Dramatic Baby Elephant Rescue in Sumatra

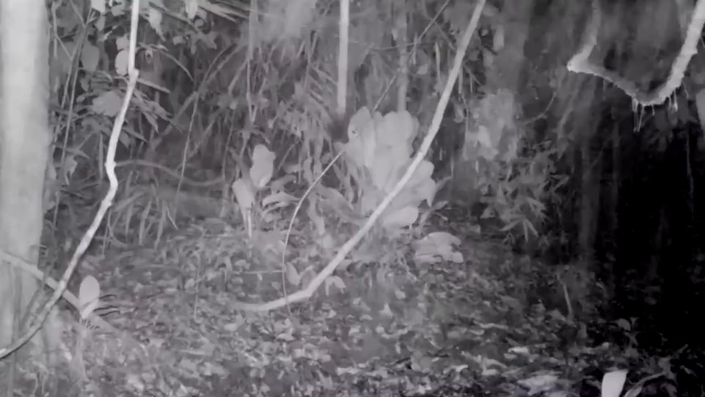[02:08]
The problem was parts of the baby elephant's footprints were lost. And so the team began to lose hope.
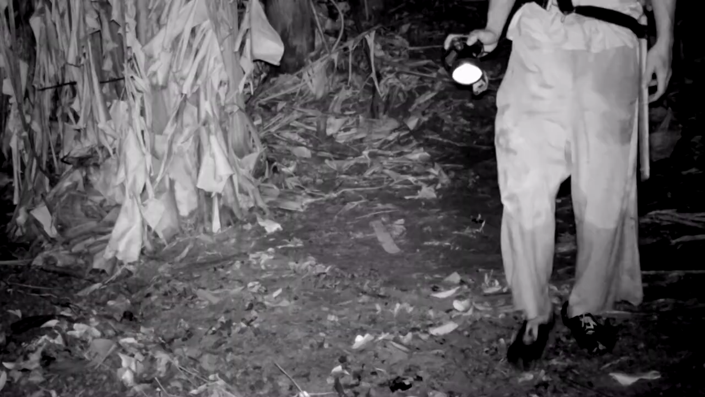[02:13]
But even well into the night, they didn't stop looking for Selma.